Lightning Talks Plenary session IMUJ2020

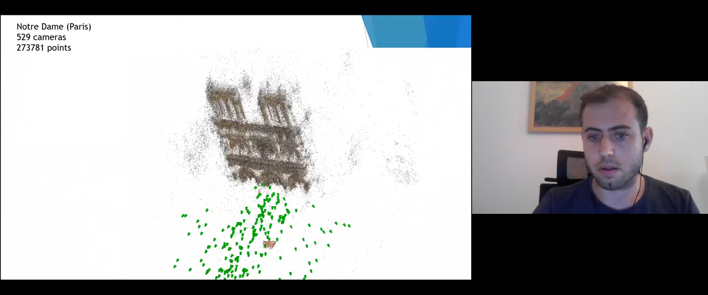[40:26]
Here is the green, we mark in green the camera matrix.
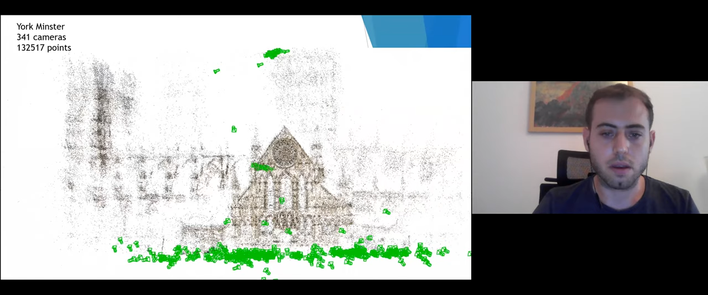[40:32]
The images here actually come from internet photos of a tourist photo of famous location in the world.